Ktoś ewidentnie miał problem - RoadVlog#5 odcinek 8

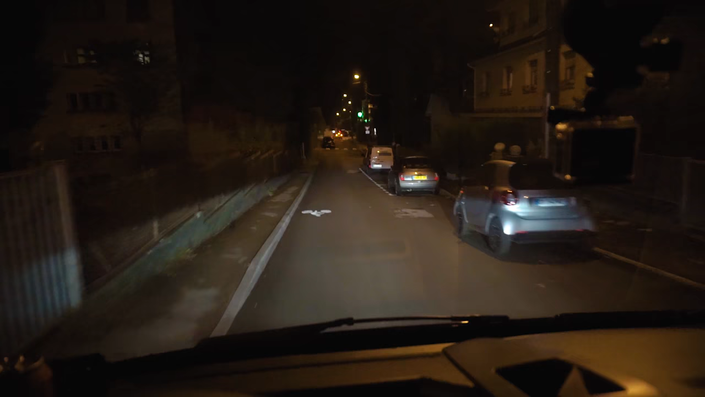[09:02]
Jest fajnie. Ale muszę przyznać, że ciężko by mi było wsiąść na jakiekolwiek inne auto teraz bez ksenonów. Przy tym, jak świecą te lampy, to jest bajka po prostu. No, stop.